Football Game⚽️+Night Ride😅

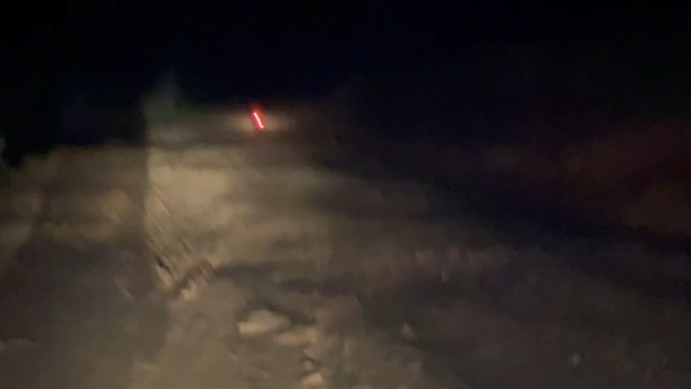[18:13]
बत्ती छैन पुलमा, पुल छ तार छ बत्ती छैन। अब हामी 5 मिनटमा चाहिँ हाम्रो गन्तव्य आफ्नै ठाउँ पुग्दैछौँ, बालाङ्खा बजार।